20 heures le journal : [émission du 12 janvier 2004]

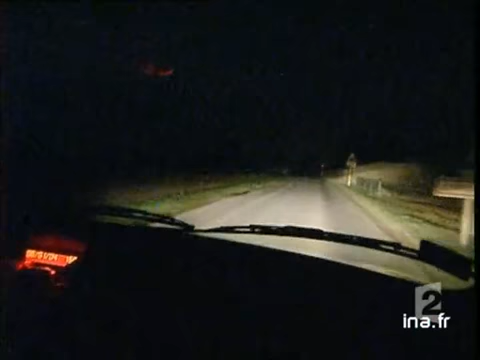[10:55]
C'est une voiture qui va être à l'arrêt, là, qui va être d'une immatriculation en dehors de notre coin.